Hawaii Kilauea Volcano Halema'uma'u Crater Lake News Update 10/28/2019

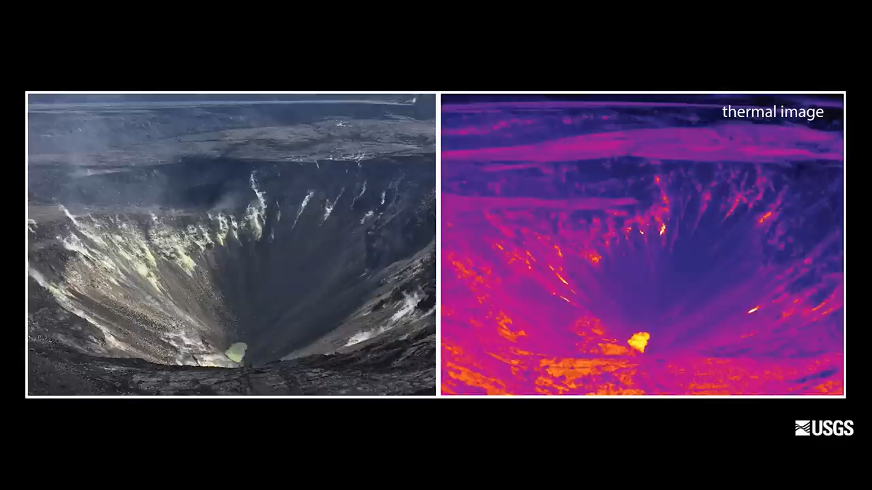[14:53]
water pond temperature based on the thermal camera measurements of the water surface is about 70 degrees celsius or about 160 degrees fahrenheit